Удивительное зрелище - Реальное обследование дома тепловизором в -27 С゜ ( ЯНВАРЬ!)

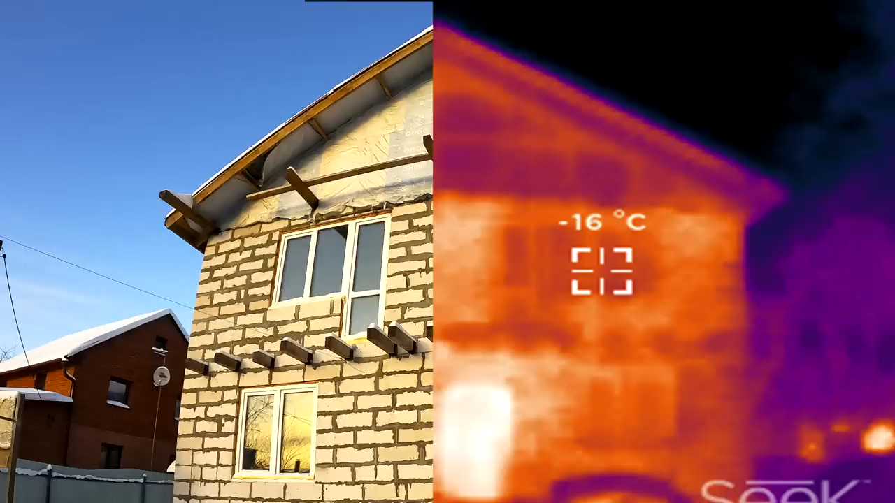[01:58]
On screen: spot -16°C
А с правой стороны можете видеть какое-то пятно. Что это за пятно? А это знаменитая китайская дверь за 8000 рублей.
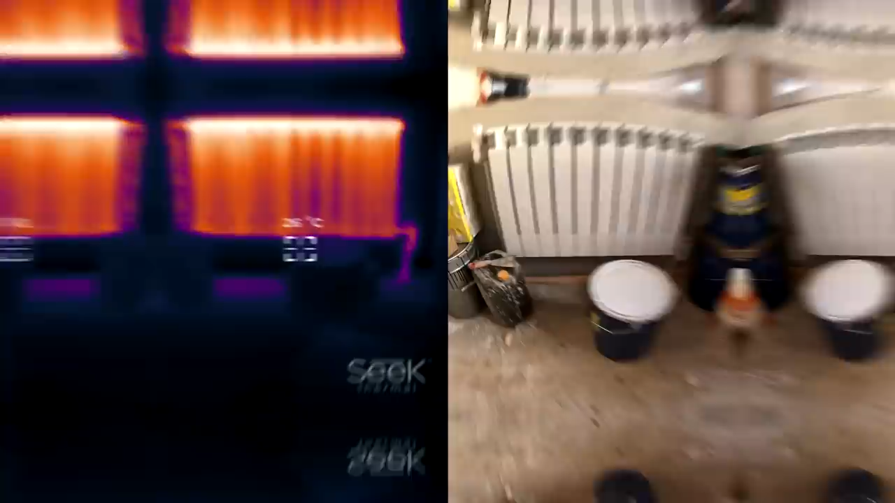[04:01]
Вот батарея. За воздушкости нет. Ни прогрева нет. Они все функционируют. Все дают максимум. Ну, об этом я рассказывал. Ладно, не будем.
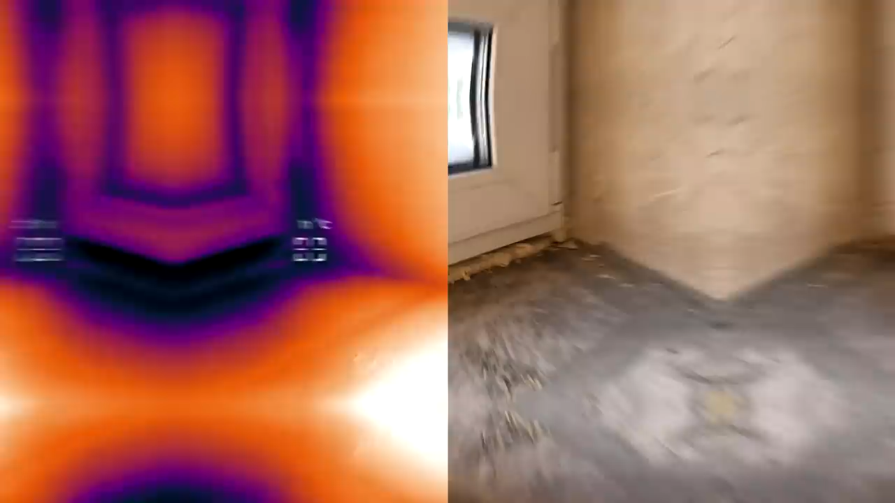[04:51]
Его нужно было с той стороны утеплить. От него идет холод. Поэтому снаружи я его утеплял пеной.
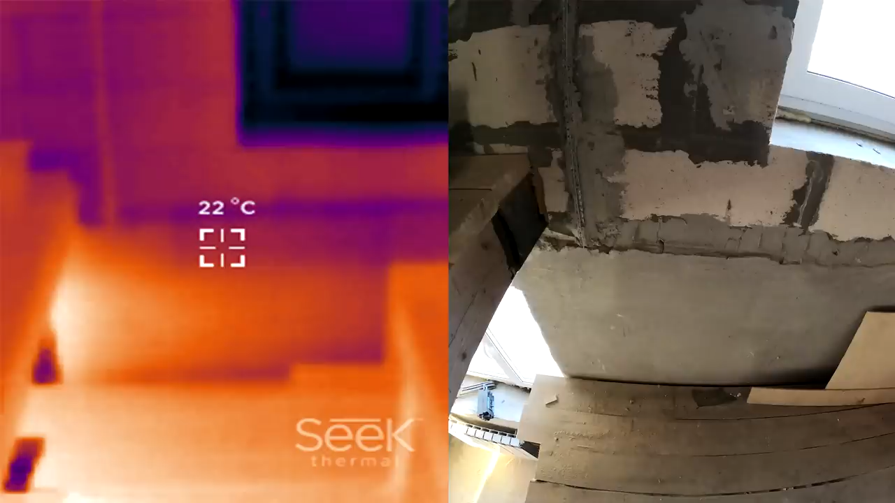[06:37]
On screen: spot 22°C
Как ни странно, тепло не проходит через 40 сантиметров доски.
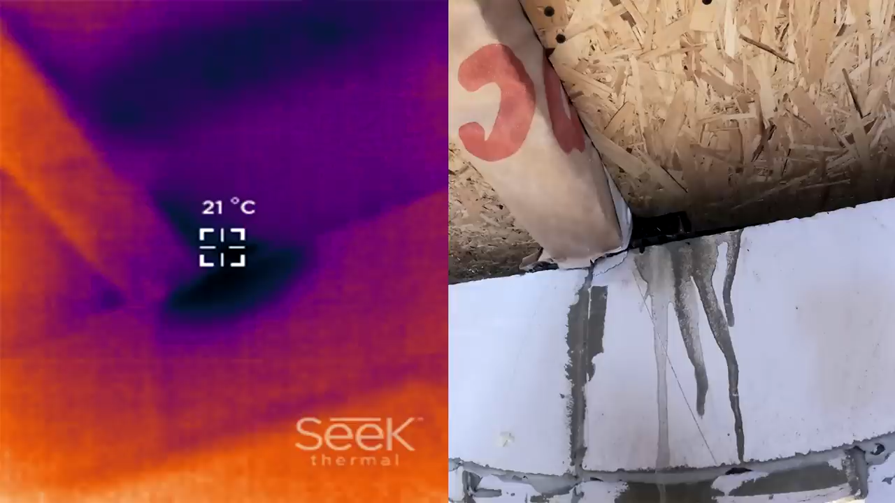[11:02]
On screen: spot 21°C
21 градус показывает. Хотя основной потолок находится около 28-29.
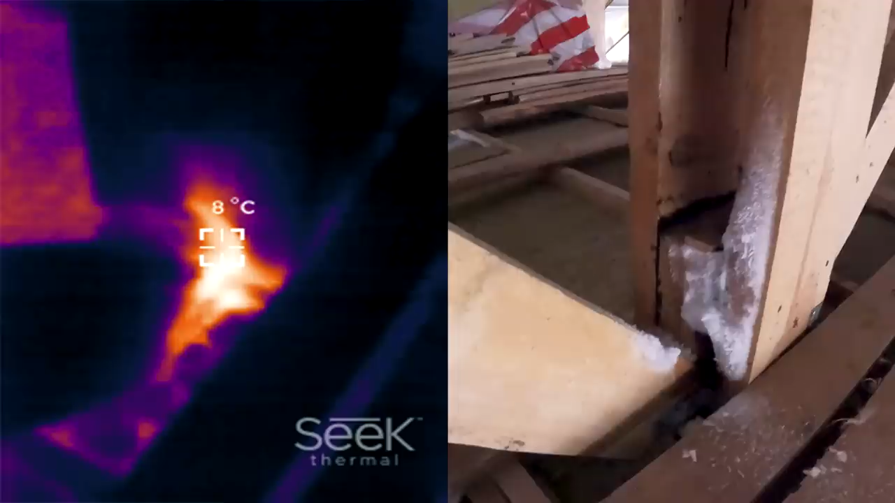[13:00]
On screen: spot 8°C
То есть, можете представить, что все это нужно как-то утеплить. Пока не знаю, как. Там все герметично. А то даже пеной стрельнуть никак не получится.
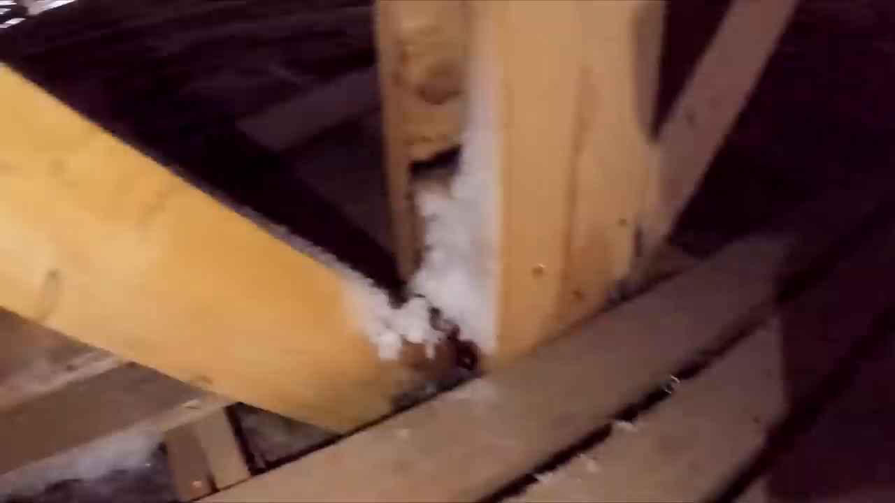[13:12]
Поэтому я пока сейчас думаю, как это все, зачем заизолировать.
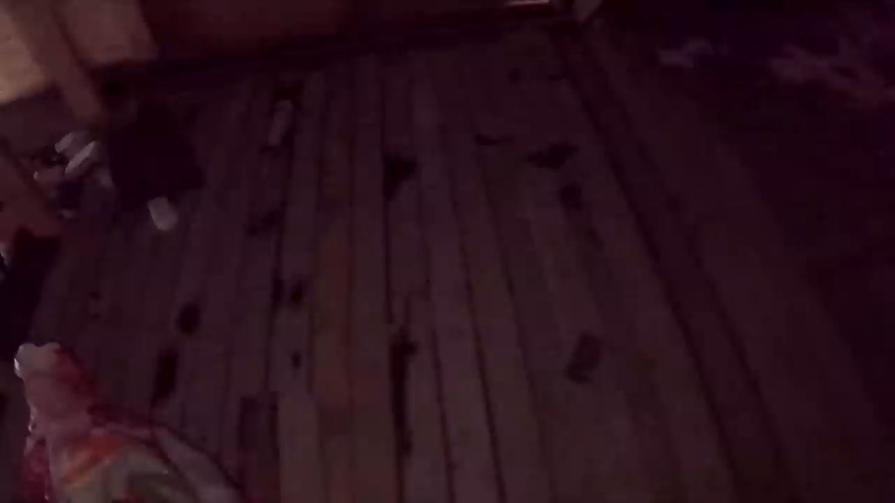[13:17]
Ну, а та самая дырка, через которую включилось тепло, находится вот тут.
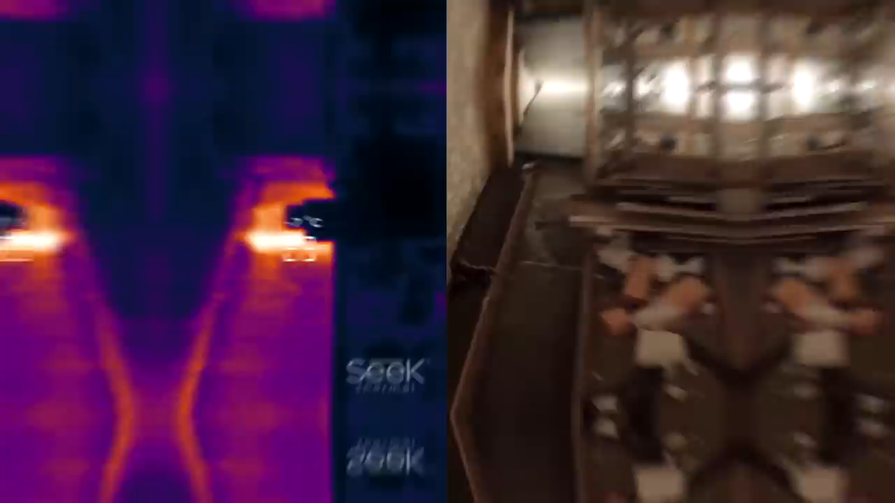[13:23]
Я осенью утеплил только 10 сантиметров и 150 только основной чердак. И здесь происходит, особенно в минус 25 заметно, большая потеря тепла.
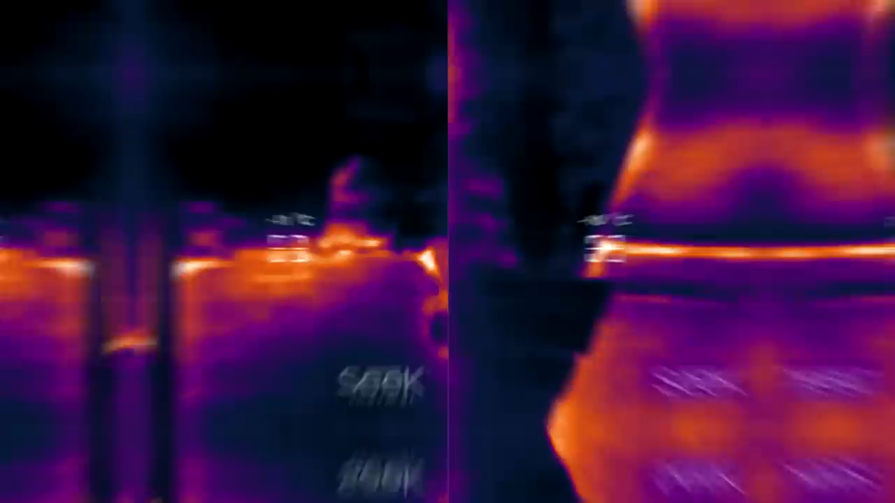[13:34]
Настолько большая, что на чердаке показывает минус 7, минус 10. Ну, то есть, это все нужно утеплять.
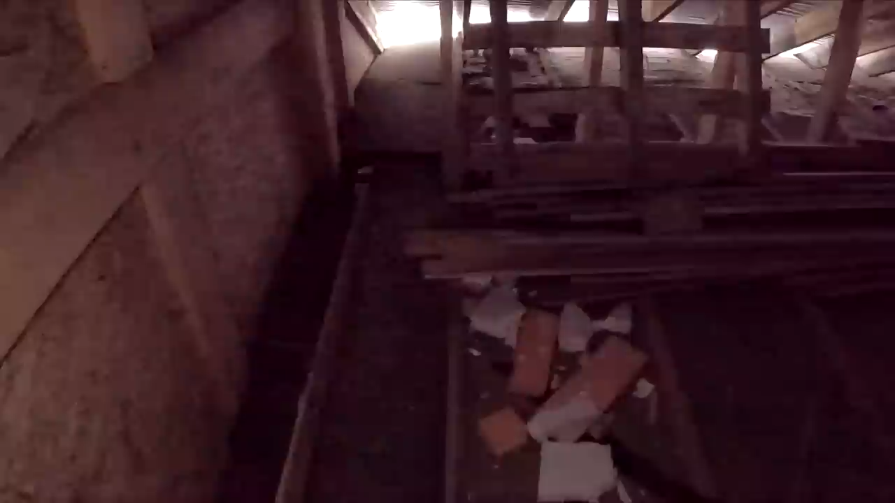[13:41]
Там также видны легкие такие образования снежинок. То есть, все-таки пары выходят. Это все нужно утеплить. То есть, оно там светится, видите. Нет, в минус 30 я сам бы увидел, но все-таки все равно полезно. А так, что касаемо основного чердака, все-таки на следующий год буду делать еще одно только поперечное утепление.
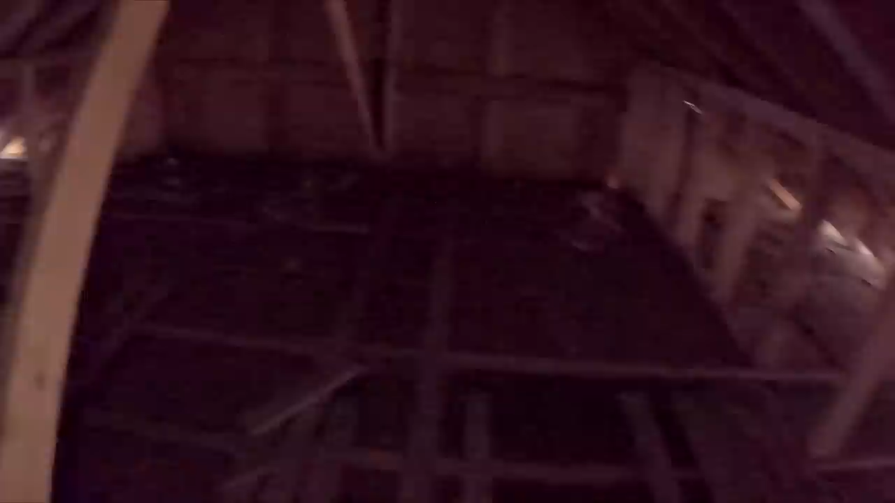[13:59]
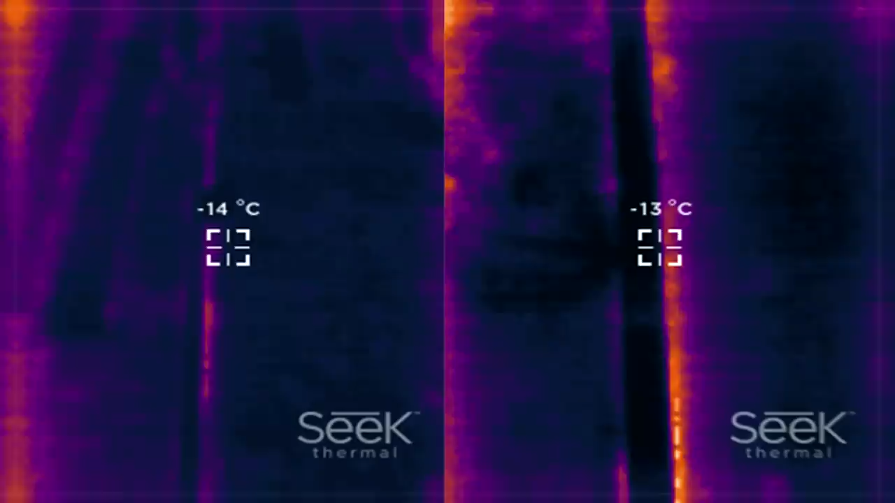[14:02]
Потому что промежуточное, оно все светится. Пусть не сильно, но даже 150, как пояснилось, маловато для наших мест. Ну, надеюсь, был полезен.